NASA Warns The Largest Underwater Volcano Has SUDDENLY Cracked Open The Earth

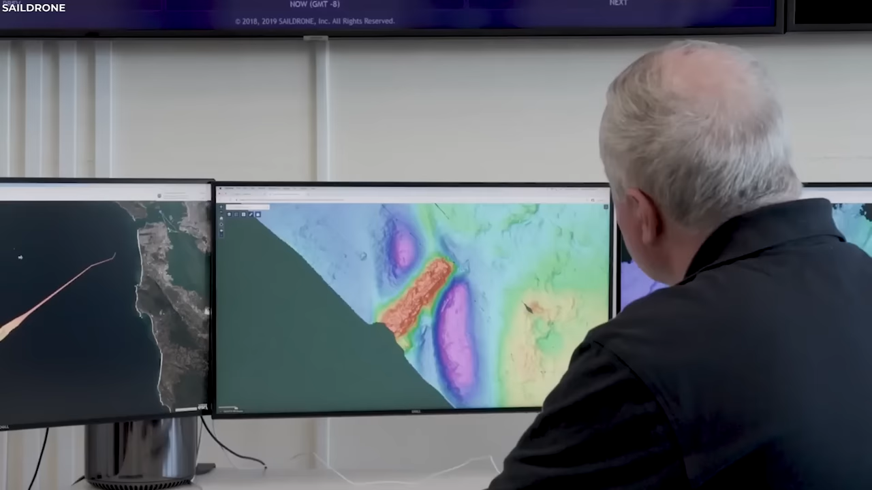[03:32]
The advanced multi-beam sonar imaging it was equipped with captured detailed maps,
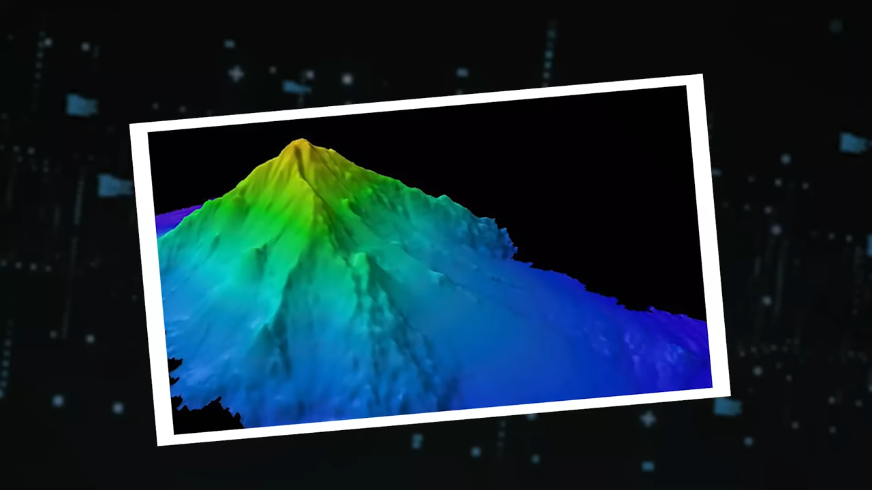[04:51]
Mysteries of the Sea, the Seamount like no other. Fresh from the revelations of the Sail Drone Surveyor, the underwater giant's description intrigued many.
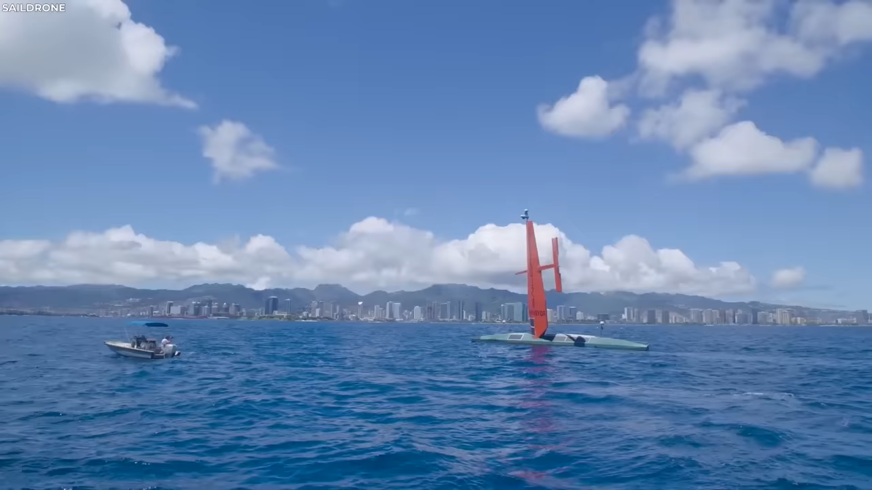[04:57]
Looking like nature's version of a bunt cake,
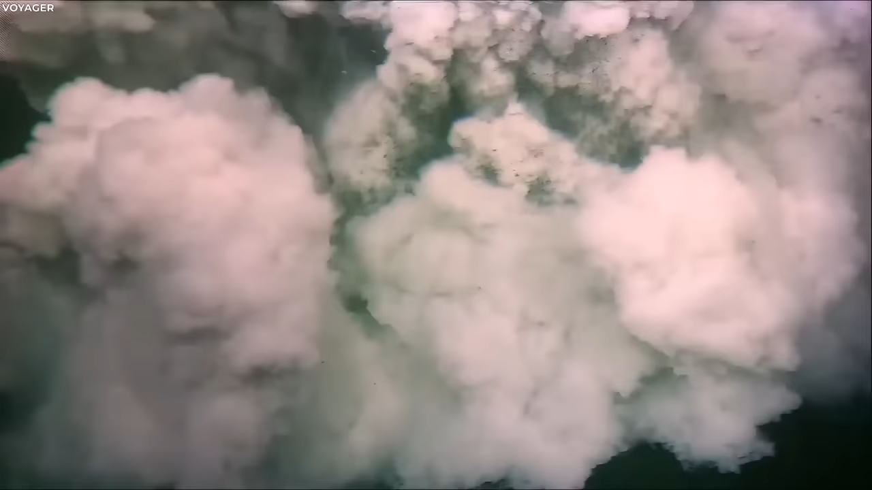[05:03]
the Seamount didn't just fascinate due to its sheer size, but also its peculiar shape. Rising an astonishing 3,200 feet from the ocean floor,
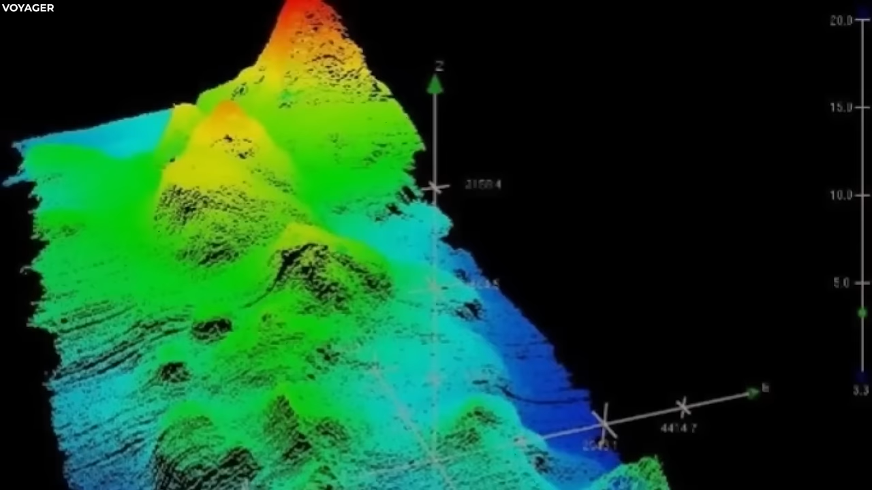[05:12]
this newly discovered monument was unlike anything oceanographers had encountered before. Now, the bigger issue that left experts scratching their heads was its mysterious origin. How did such a massive formation emerge from the depths?
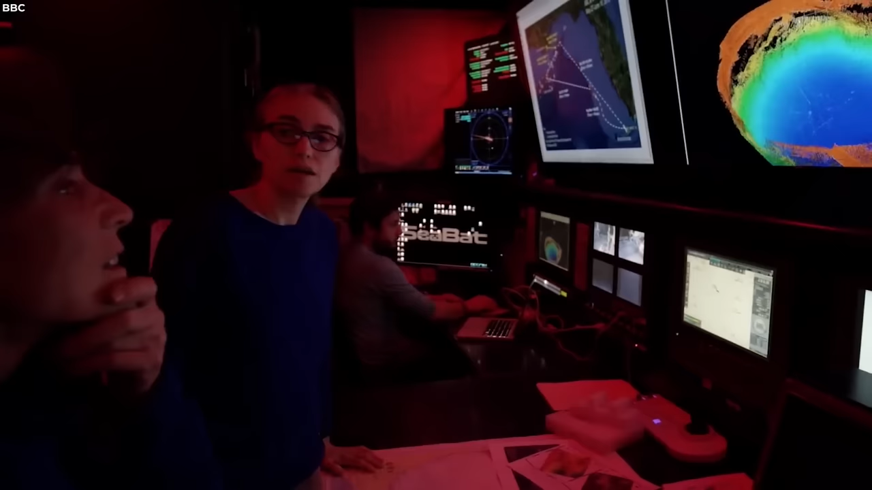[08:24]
scientists aren't content with mere hypotheses. Diving into the depths of investigation,
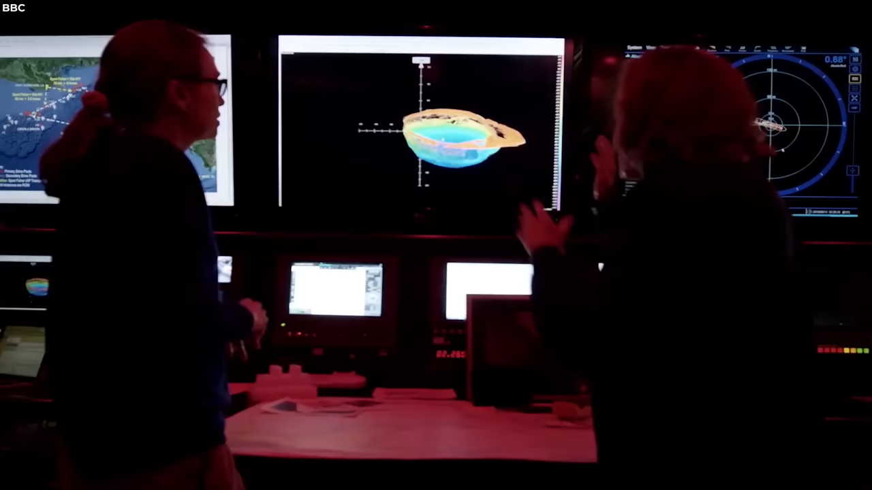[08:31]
the multi-beam sonar imaging became a primary tool in their quest.
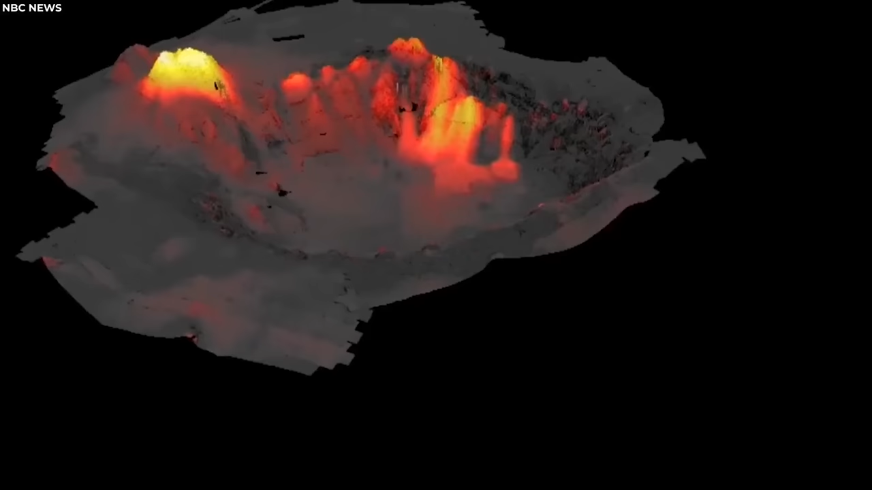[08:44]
With beams of sound waves creating a detailed underwater picture,